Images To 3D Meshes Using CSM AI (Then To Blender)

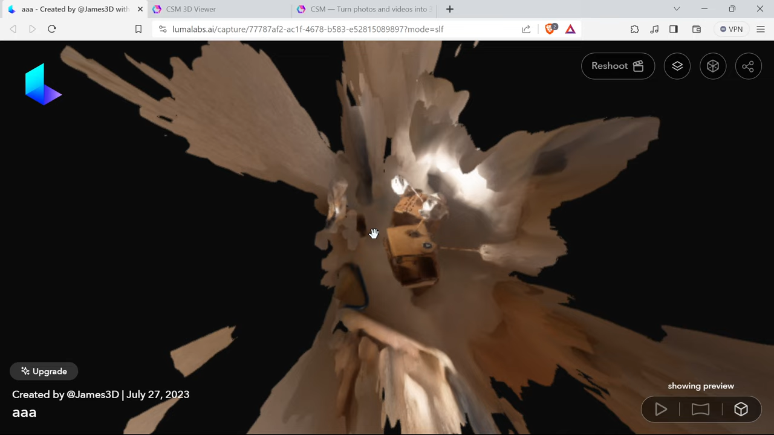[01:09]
So obviously if you're capturing something in real life you can go here and you can use something like Luma Labs AI using you know NERVs, neuro whatever thing means.
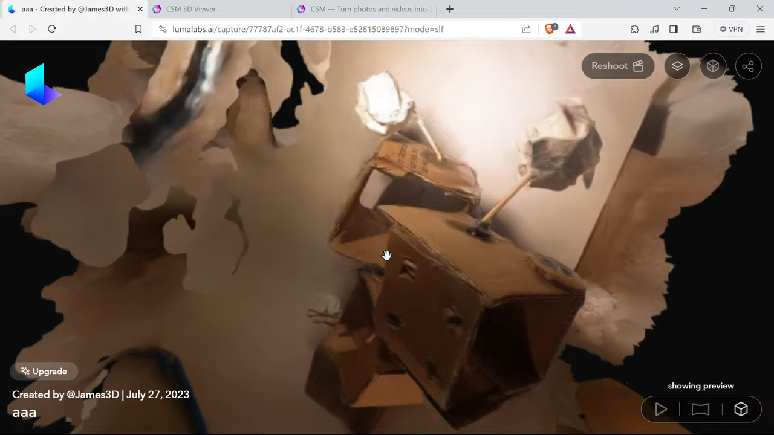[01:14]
So you make a video, it's a bit like photogrammetry but it guesses a lot of things.
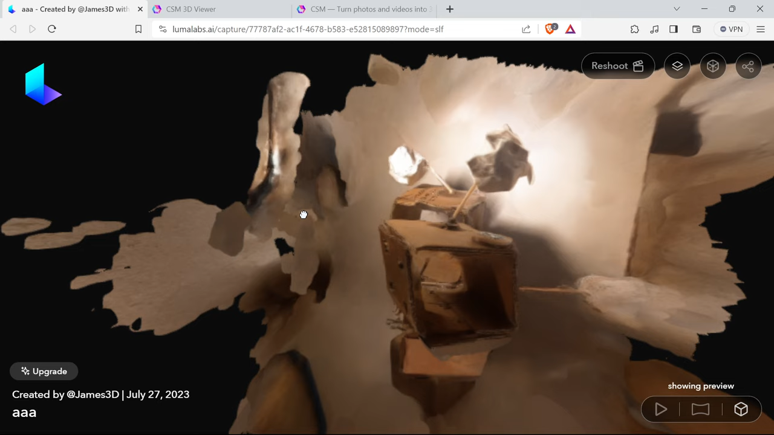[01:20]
So this is very messy but it captured a box I made. So if you've got something in real life you really want to be messing
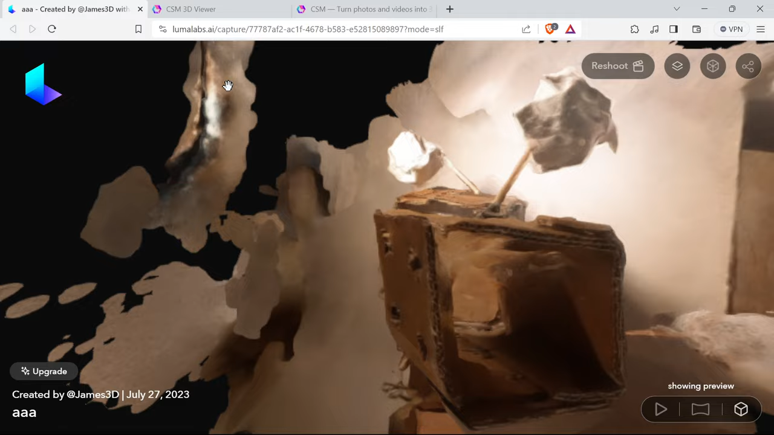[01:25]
around with things like that or using things like that as it were.